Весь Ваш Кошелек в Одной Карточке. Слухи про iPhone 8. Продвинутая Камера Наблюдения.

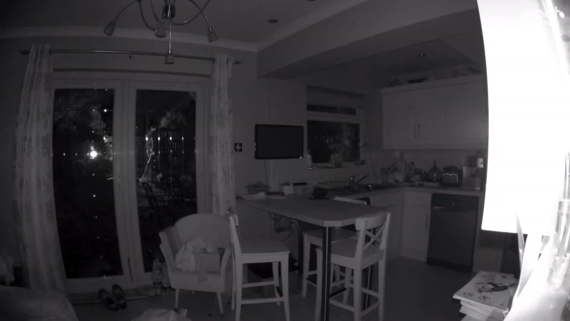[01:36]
Кстати, в темноте встроенные в устройство инфракрасные светодиоды начинают светить в два раза ярче.
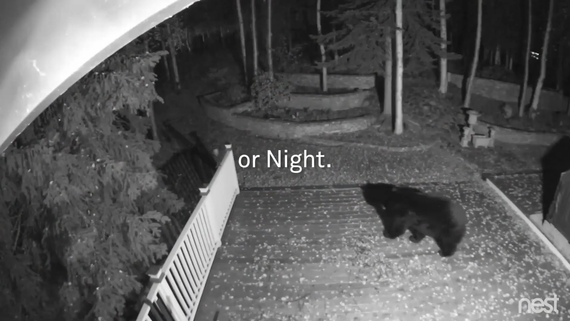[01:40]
За счет этого даже в темное время суток получается отличное качество картинки.